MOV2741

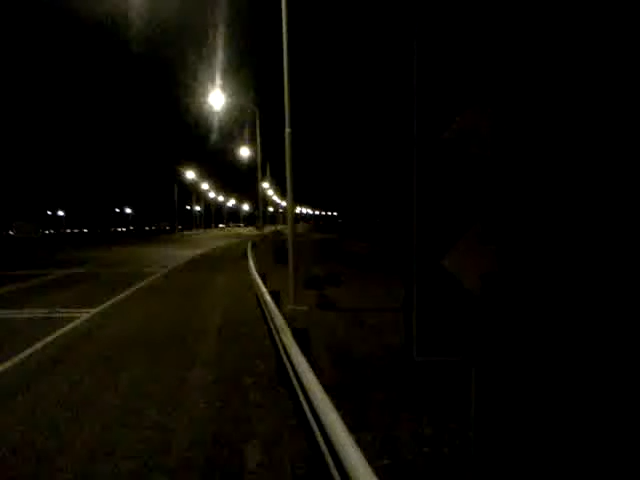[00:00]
It's 13 and I've made it to Ports and Madre. I've still got quite a bit to go here. I'm just at the crossroads. I don't know if everyone's past. You'll see exactly where I am. The lights at the notice. It's a sign over here. So that's what it is. You know, we've got 15km to go, but... We've literally made it. It's 11.30 and...